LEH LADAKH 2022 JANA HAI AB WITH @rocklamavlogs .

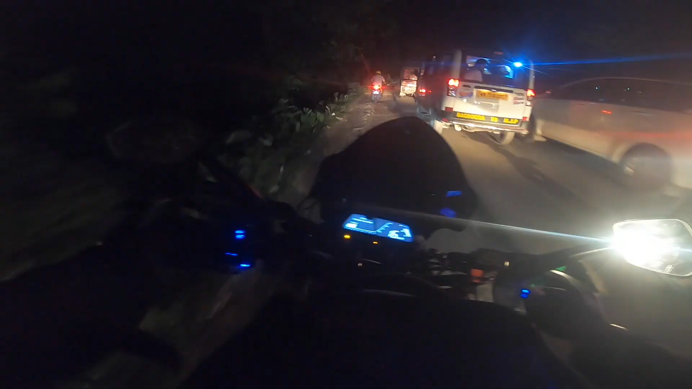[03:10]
500 लाइक आया तो फिर में लदाख जाने का जल्दी सोचूंगा और मतलब 20 परसेंट है उसको और फुरा से बढ़ा दूंगा इस वीडियो को लाइक कीजिए अगर आप लोग चाते हो कि मैं दुबारा से लदाख जाओं अभी हम लोग देखो पाइं इतना लंबा